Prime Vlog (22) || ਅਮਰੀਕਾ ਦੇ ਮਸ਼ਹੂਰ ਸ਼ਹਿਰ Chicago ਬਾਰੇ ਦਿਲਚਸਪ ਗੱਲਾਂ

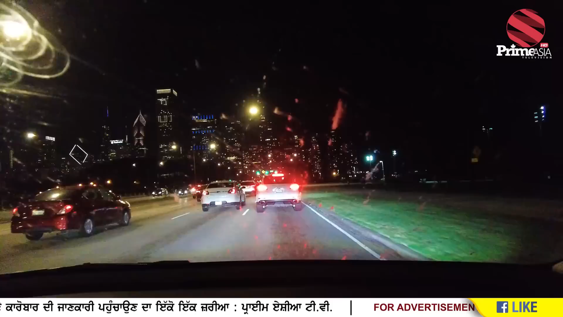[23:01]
ਜਿਹੜਾ ਲਾਈਟਾਂ ਵਾਲਾ ਨਜ਼ਾਰਾ ਇਹ ਦਿਨੇ ਨਹੀਂ ਹੋਣਾ। ਸੋ ਇਸ ਕਰਕੇ ਅਸੀਂ ਆਪਣਾ ਪਲੈਨ ਹੀ ਇਸ ਹਿਸਾਬ ਨਾਲ ਅਕੋਰਡਿੰਗਲੀ ਕੀਤਾ ਕਿ ਰਾਤ ਨੂੰ ਆਈਏ,
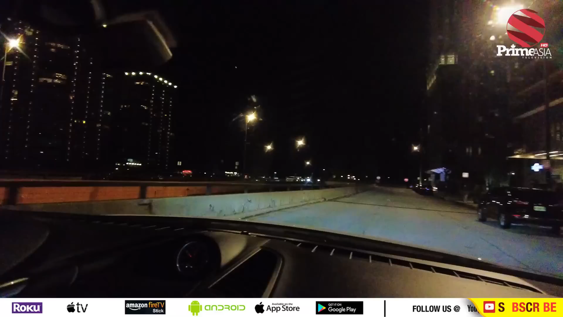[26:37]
ਸੋ ਦੈਟਸ ਹਾਊ ਯੂ ਸਾ ਆਲ ਦੋਸ ਬਿਲਡਿੰਗਸ, ਮੋਸਟ ਆਫ ਦੈਮ ਆਰ ਰੈਜ਼ੀਡੈਂਸ਼ੀਅਲ। ਸੋ ਜੀ, ਟਰੰਪ ਦਾ ਹੋਟਲ ਦੇਖ ਲੈਂਦੇ।
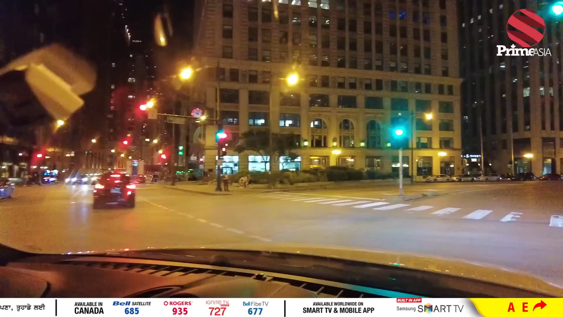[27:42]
ਭਾਅ ਜੀ ਵਧੀਆ ਹੋਇਆ ਨਾ ਜੀ ਇਹ? ਅਸਲ ਵਿੱਚ ਰਾਤ ਨੂੰ ਹੀ ਸੋਹਣਾ ਲੱਗਦਾ ਨਾ, ਹੋਰ ਜ਼ਿਆਦਾ ਵੀ ਸੋਹਣਾ, ਦਿਨੇ ਸ਼ਾਇਦ ਉਨੀ ਡਿਫਰੈਂਟ ਤਰ੍ਹਾਂ ਦੀ ਬਿਊਟੀ ਹੋਵੇ।
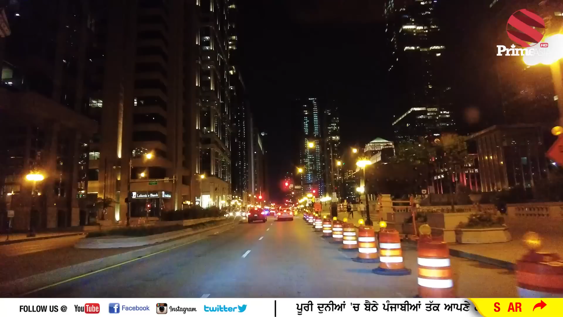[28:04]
ਇਹ ਬੇਸਿਕਲੀ ਦਿਸ ਇਜ਼ ਮਿਸ਼ੀਗਨ ਐਵਨਿਊ, ਮਿਸ਼ੀਗਨ ਐਵਨਿਊ, ਔਰ ਇਹ ਸਭ ਤੋਂ ਓਲਡੈਸਟ ਸਟਰੀਟ ਸੀ ਇੱਥੇ ਜਿਹੜੀ ਮਿਸ਼ੀਗਨ।
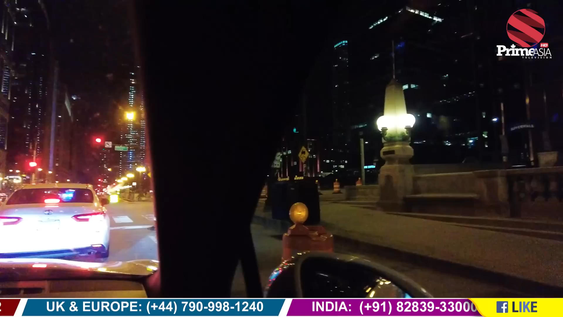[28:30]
ਭਾਈ ਬਿਲਡਿੰਗ ਦੇਖੋ ਕਿਹੋ ਜਿਹੀ ਹੈ ਨਾ, ਉਹ ਫਲਾਵਰਸ ਆ।
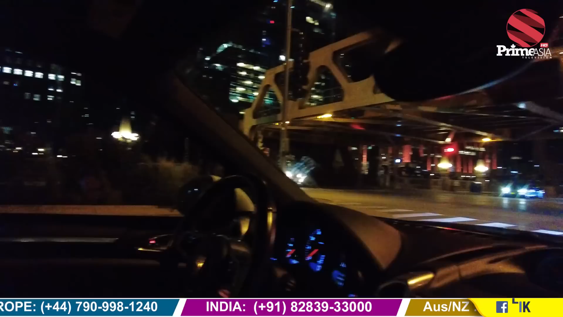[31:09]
that was the second one, but till I think 1995 that was the tallest building in world. Wow. Yeah. See, मतलब किन्हीं या स्टोरी हैं होंगी पता जी? I believe
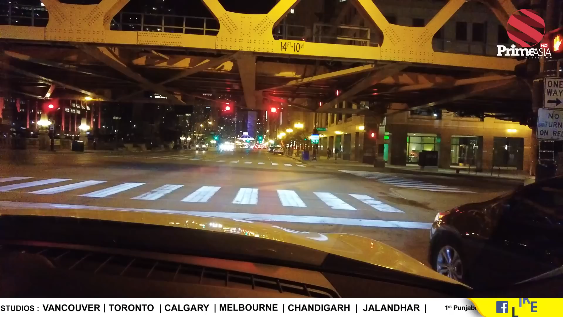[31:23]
115 if exactly नहीं पता पर I think so more than 100 story. दीपारी करियो Sears Tower Chicago. Yeah then you'll see. अब जा कर. Spell किए भाई.